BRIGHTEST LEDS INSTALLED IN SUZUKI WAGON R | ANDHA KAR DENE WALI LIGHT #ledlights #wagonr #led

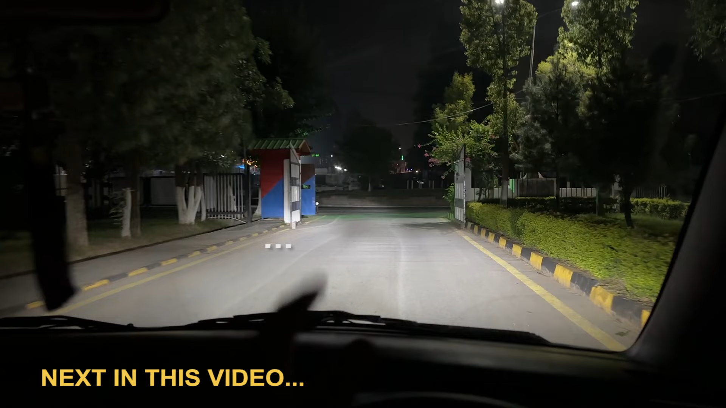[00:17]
لو بیم سامنے وہاں پہ جا رہی ہے
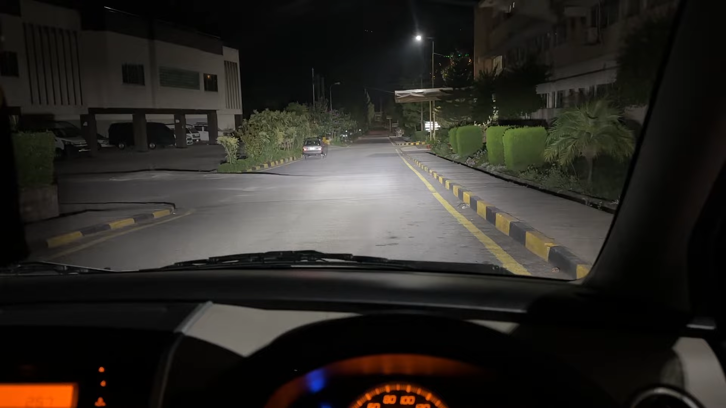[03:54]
یہ ہائی بیم آن ہو گئی ہے لو بیم ہائی بیم لو بیم ہائی بیم
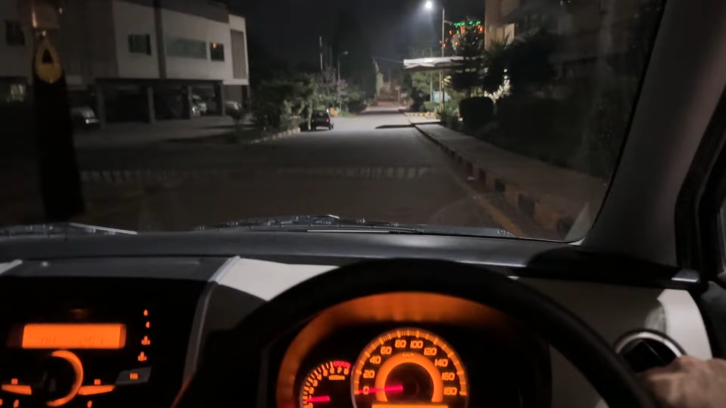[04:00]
اگین آف کر دیتا ہوں ابھی یہ لو بیم آن ہو گئی ہائی بیم یہ ہائی بیم پر چل رہی ہے اب جیسے کہ میں نے آپ کو پہلے بھی بولا کہ یہاں پر کچھ اشیوز ہیں اس کے بارے میں بات کر لیتے ہیں ایک چیز اگر آپ غور کر رہے ہوں یہاں پر آپ کو اندھیرہ فیل ہو رہا ہے جیسے کہ میں نے آپ کو پرانی ویڈیو میں ہی بتایا تھا پاکستانی ویرینٹ ہائی آئی جتنے بھی رائٹ ہینڈ ڈرائیو ویرینٹ ہوتے ہیں موڈلز ہوتے ہیں ان کی جو برائٹنس ہے رائٹ والی لائٹ اس کو تھوڑا سا نیچے رکھا جاتا ہے اس کی لو بیم کو تھوڑا نیچے
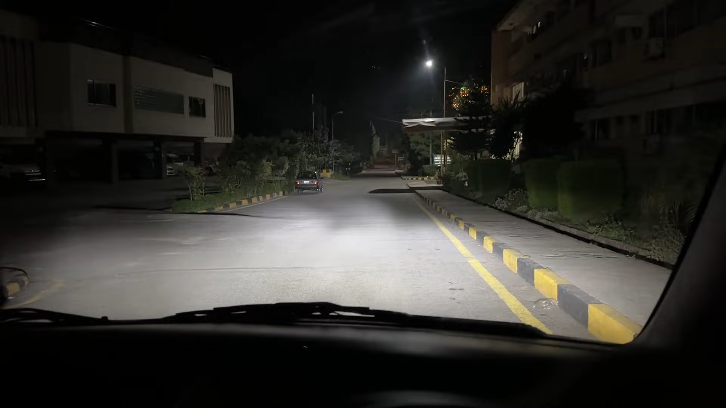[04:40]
اور یہ جو رائٹ والی ہے اس کا نیچے ہے اس کا جگار آپ نے کیا کرنا ہے کہ اگر آپ کو اس چیز سے سیٹسفیکشن نہیں ہوتی آپ چاہتے ہیں کہ یہ والا کٹ آف لیول یہ تھوڑا اوپر جائے تو آپ نے اپنی رائٹ والی لو بیم کو
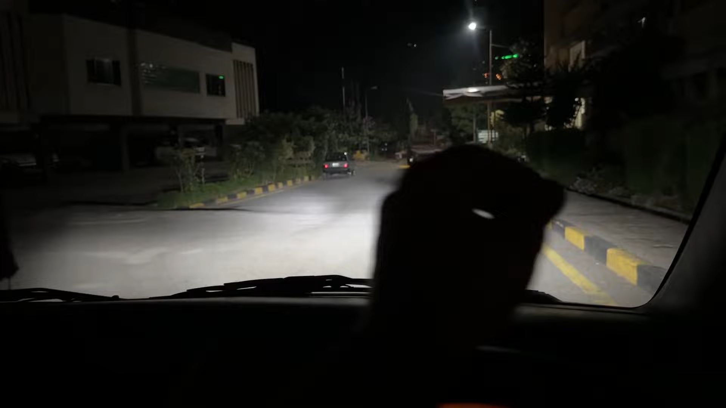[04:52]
تھوڑا سا اٹھا لینا ہے جو کہ کوئی بھی مکینک دو منٹ میں آپ کو کر دے گا اس نے تھوڑا سی لائٹ اوپر ایک دفعہ وہ پیج کو تھوڑا سا ٹائٹ کرے گا اور وہ لائٹ آپ کی تھوڑا سی اوپر ہو جائے گی اور یہ جو گیپ ہے یہ دونوں گیپ تے قریب برابر ہو جائیں گے لیکن اس میں یہ ایشو ہوگا کہ لائٹ تھوڑی سی سامنے سینے والے بندے کی آنکھوں میں لگی گی اینی وی اب
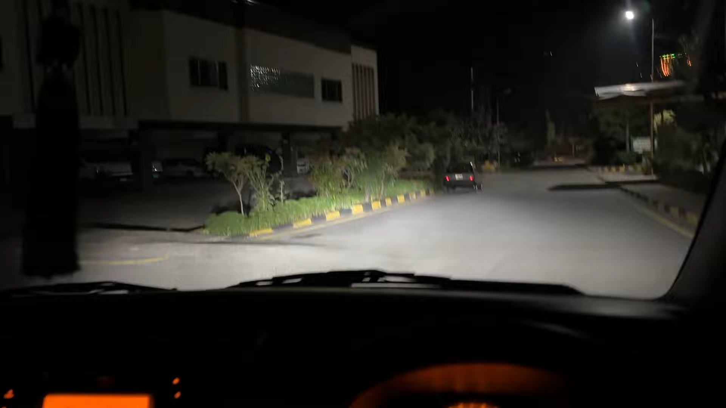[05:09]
ڈرائیف پہ چلتے ہیں اور آپ کو اس کا ریزلٹ دکھاتا ہوں
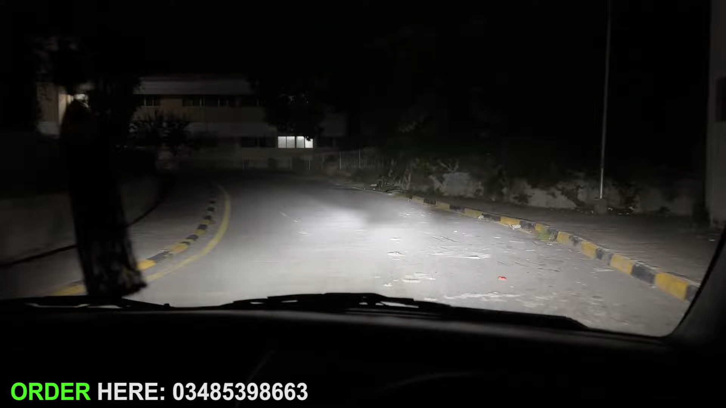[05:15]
ریزلٹ دکھانے کا مقصد یہ ہوتا ہے کہ آپ لوگ خود دیکھ سکیں کہ آن روڈ اس کی بریٹنس کی طرح کی ہے اس کی بریٹنس بہت
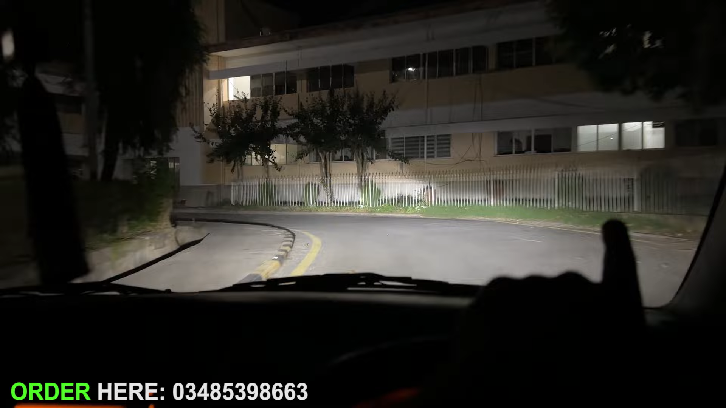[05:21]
زیادہ ہے لیکن کٹ آف لیول اس ویگن آر کا تھوڑا سا نیچے ہے اس لئے یہ آپ کو تھوڑا سا کم فیل ہو رہی ہے اب اس کا ہائی بیم بھی آپ کو چیک کر رہا ہوں گا
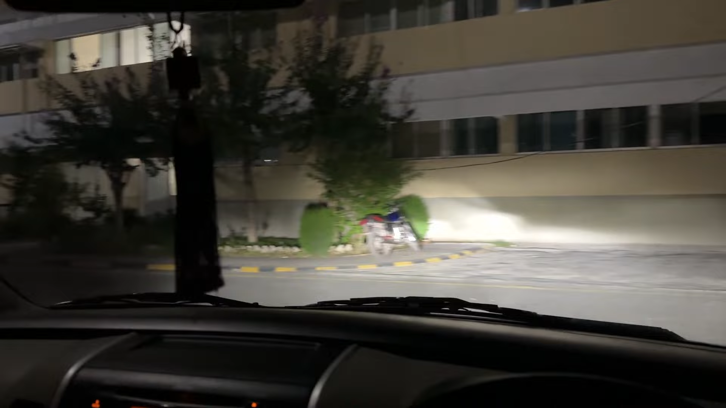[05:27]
یہ اس لئے دیکھیں اس کی ہائی بیم
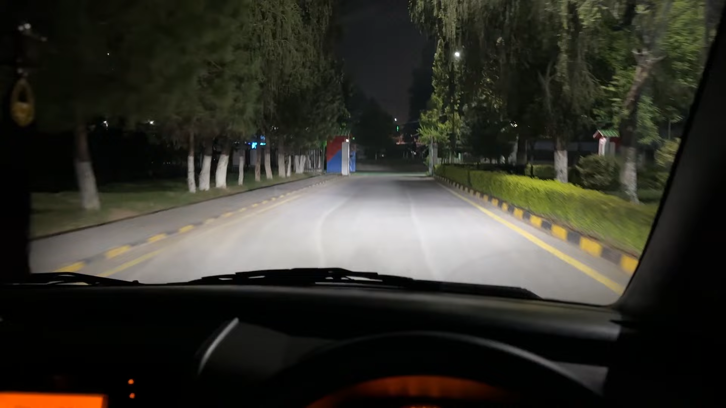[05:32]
یہ لو بیم ہے اب دیکھیں آپ غور کریں
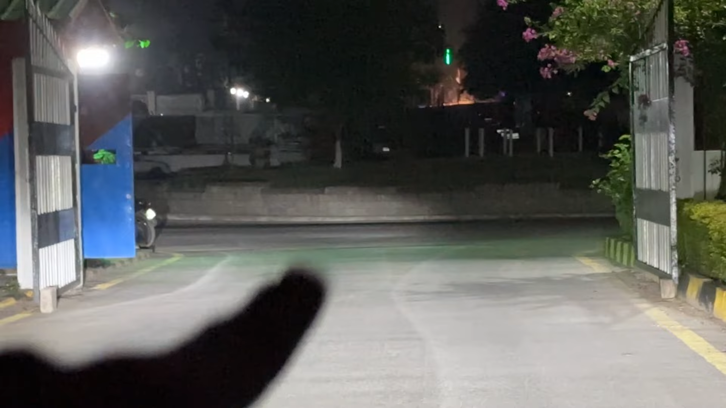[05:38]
لو بیم سامنے وہاں پہ جا رہی ہے لیفٹ والی جبکہ رائٹ والی یہاں پہ ختم ہو رہی ہے اس کی وجہ
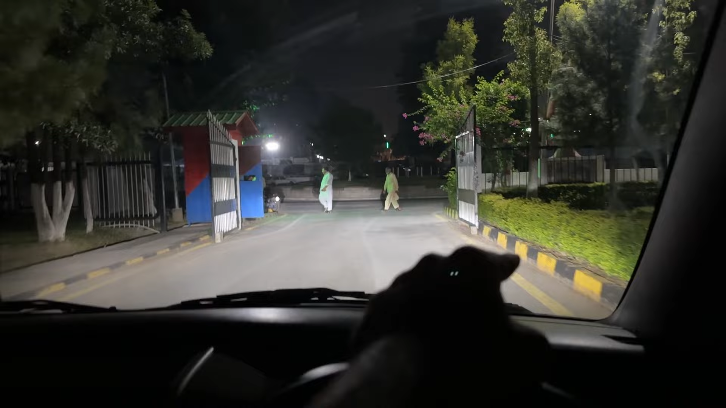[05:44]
صرف اور صرف یہ ہے کہ رائٹ والی لائٹ جو ہے وہ پاکستانی ویڈنس میں نیچے رکھی ہوئی ہے تاکہ سامنے سے آنے
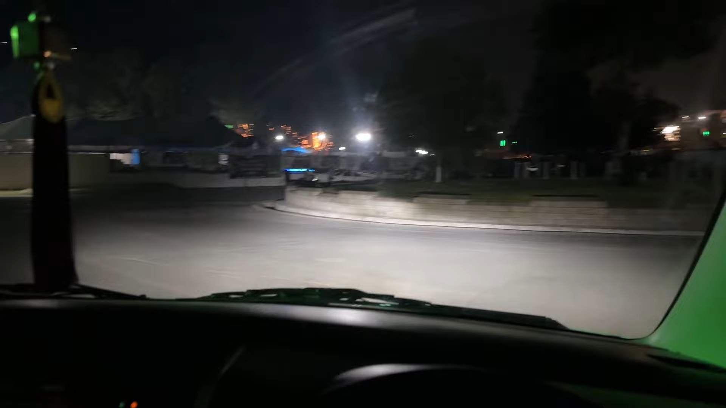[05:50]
والی گاڑی کے آنکھوں میں نہ پڑ سکے یہ آپ کو لائف ایگزمپل مل گئی ہے اس چیز کی کہ
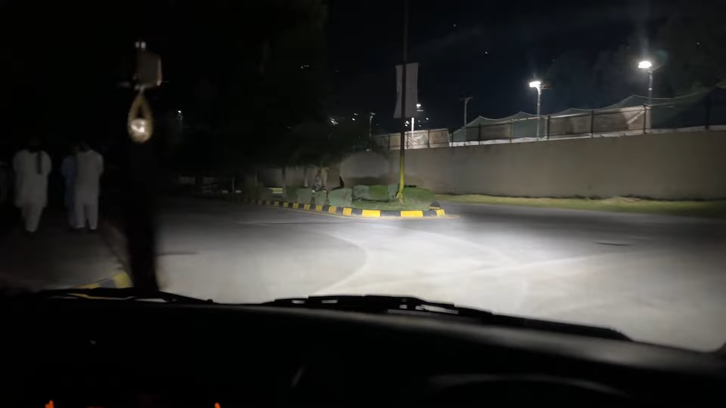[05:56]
ہمیشہ رائٹ والی لائٹ انچی کیوں رکھی جاتی ہے اگین آپ کو دکھا رہا ہوں یہ لو بیم چل رہی ہے یہاں پر آپ پھر دیکھیں کٹ آف لیول رائٹ والی کا تھوڑا نیچے اور اس کے علاوہ باقی فٹ سین ہے یہ آپ فل بیم
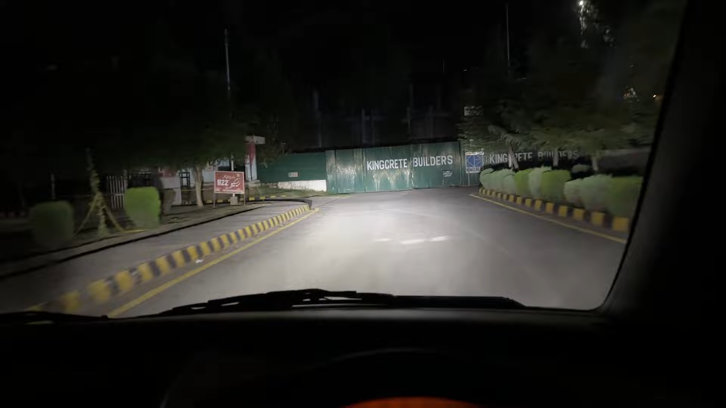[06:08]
دیکھ رہے ہیں اب یہ والا موڈ جو ہے فل بیم پہ مڑوں گا تاکہ آپ فل بیم کی بھی پرفارمنس چیک کرنے
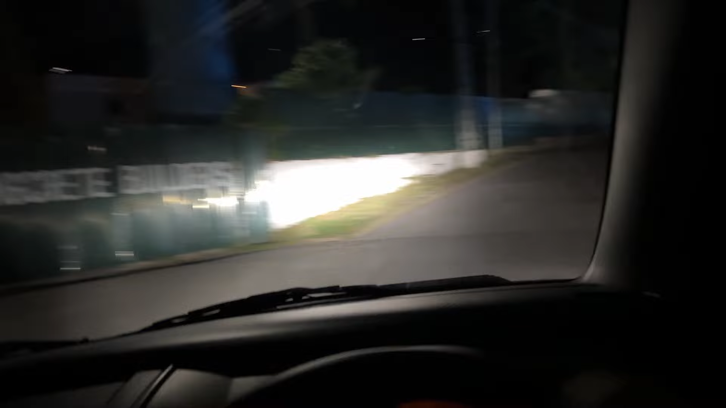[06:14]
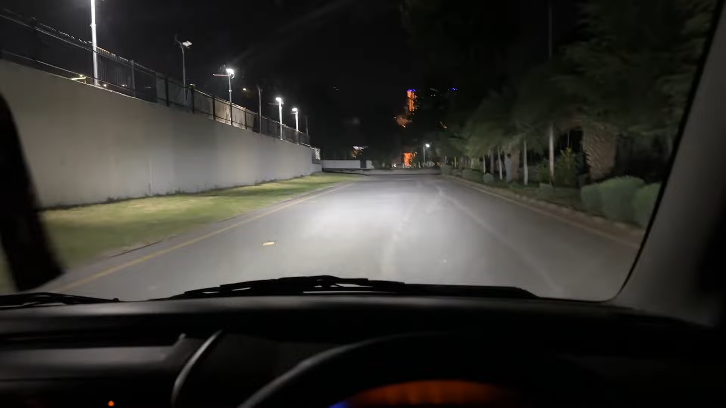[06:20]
یہ آپ نے چیک کرنا ہے یہ فل بیم چل رہی ہے اس ٹائم لو بیم فل بیم لو بیم فل بیم
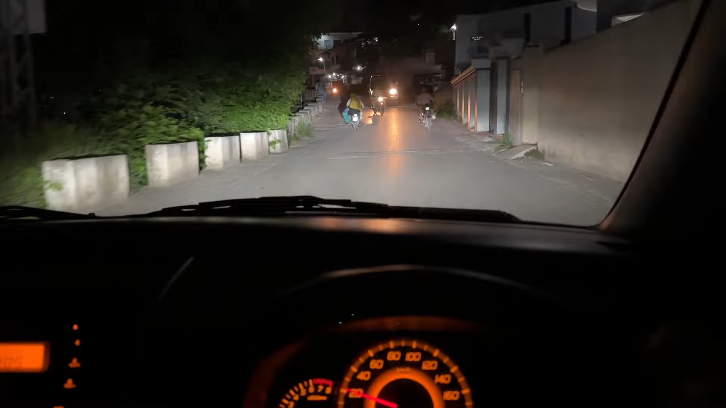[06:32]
یہ تھوڑا سا انکلائن ابھی ہم لوگ آئے ہیں چڑھائی کے نیچے تھوڑی سے بھی آئی ہے اور یہاں پر آپ اس کے ریزلٹ دیکھیں لو بیم پر ہے اور کیسا ریزلٹ آ رہا ہے ابھی اس کو فل کر دیتا ہوں یہ آپ دیکھیں ابھی فل پہ چل رہی ہے
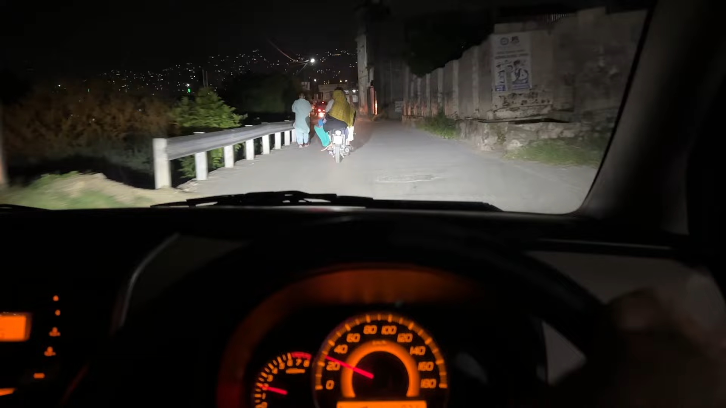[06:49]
سوڑا ریزلٹ آپ کو دیکھ لئے ہوں اور مجھے امید ہے کہ آپ کو یہ جو لائٹ کی برائٹنس آن آئیٹ میں بہت